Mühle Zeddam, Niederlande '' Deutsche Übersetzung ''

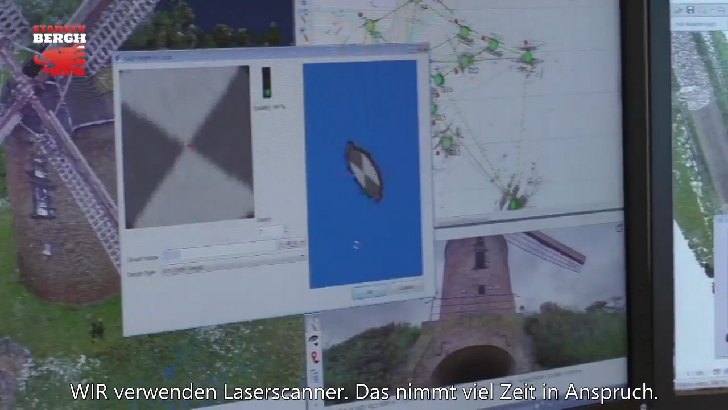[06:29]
Daar zijn we vandaag met drie man zijn we bezig, met twee laserscanners.